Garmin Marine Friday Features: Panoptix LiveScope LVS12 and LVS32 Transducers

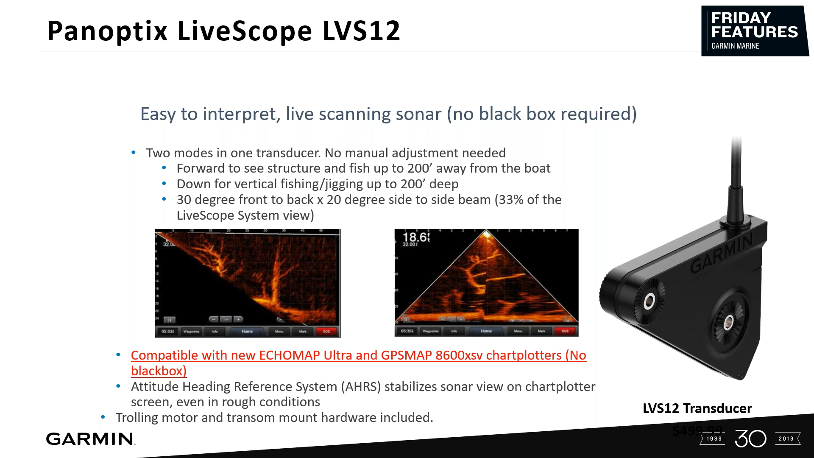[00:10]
The original LVS32 LiveScope system is $1,400, $1,499. It plugs into the network port. The LVS12 plugs into the yellow port, and I just want to make this clear, it only works with the Echomap Ultras and the 86 series XSVs, the 10, 12, 16s only.
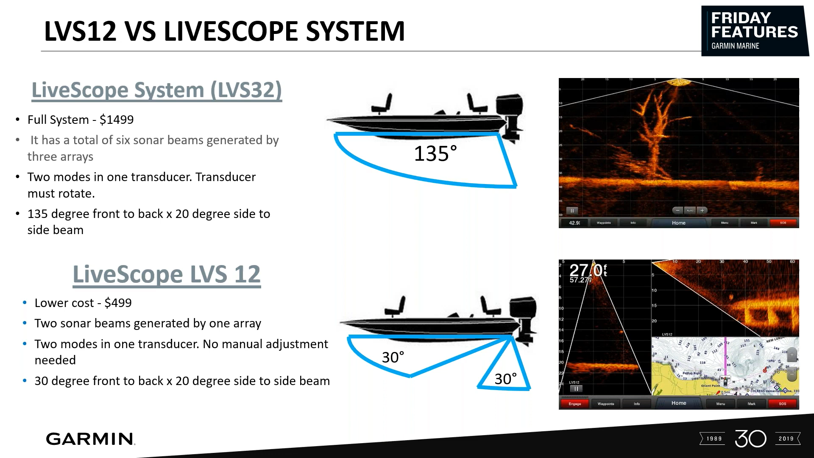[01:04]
With the LVS32 for $499, you only get two sonar beams generated by one array. So, again, you're only going to get a 30 degree down and a 30 degree forward, okay? And, again, that beam is 30 degrees front to back and a 20 degree side to side beam.